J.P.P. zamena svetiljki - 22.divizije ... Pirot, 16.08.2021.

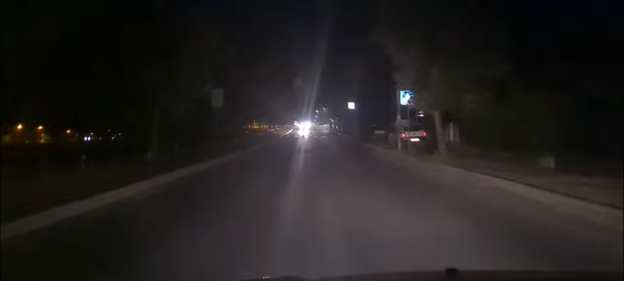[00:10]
12h53. Od Gazele do Malog Mosta ulica 22. divizije ne rade svetik. Ovo su nove svetljke.
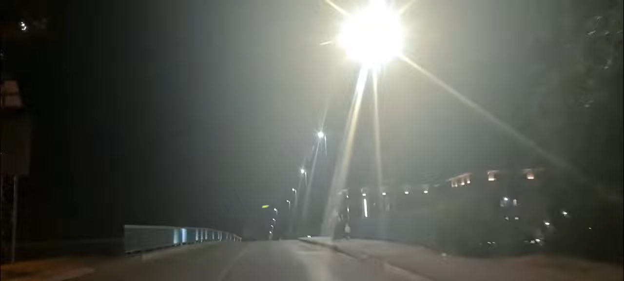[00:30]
Jesu nove.
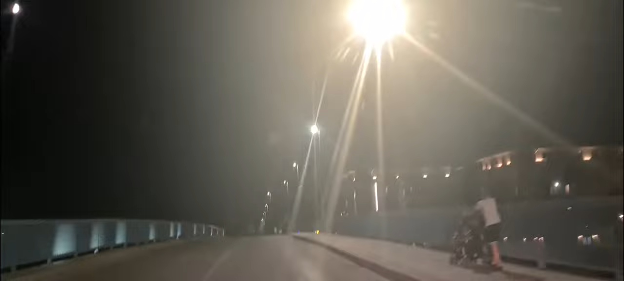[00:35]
Evo kako se vidio.
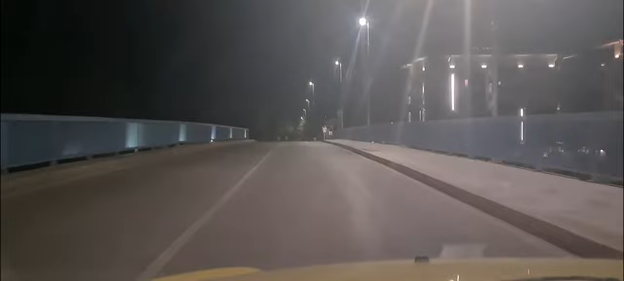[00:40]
Šta sam oče? Evo pogledajte. Osvetljeniji su samo krugovi ispod svetljke. Ovamo na drugoj strani je mračniji.
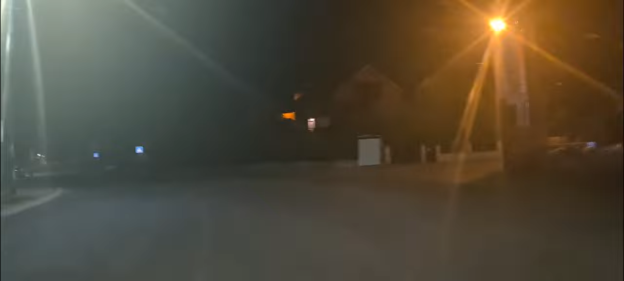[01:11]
Idemo dalje. Ovdje je mrak. Ovo ne radi.